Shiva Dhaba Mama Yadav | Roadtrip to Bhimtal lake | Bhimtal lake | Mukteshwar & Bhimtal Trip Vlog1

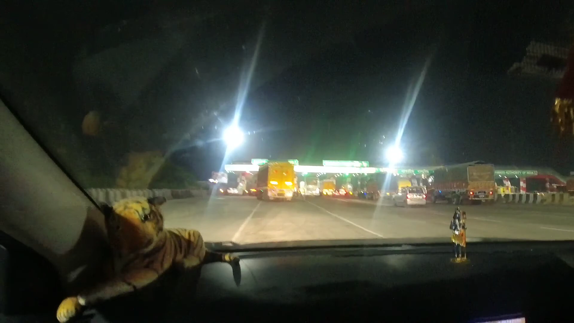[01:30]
टोल बड़ा हापुड़ का उत्तराखंड जाते हुए, और इसका नाम है छजरसी फीस प्लाजा।
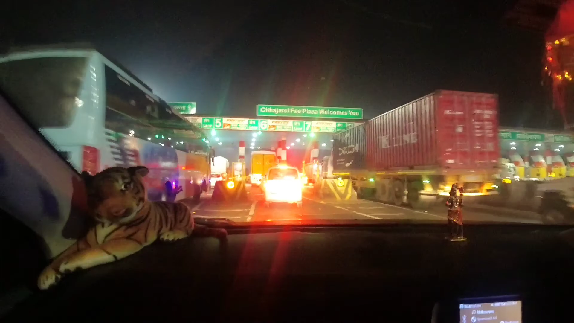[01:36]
देखते हैं अभी कितना टोल लगेगा यहाँ पे।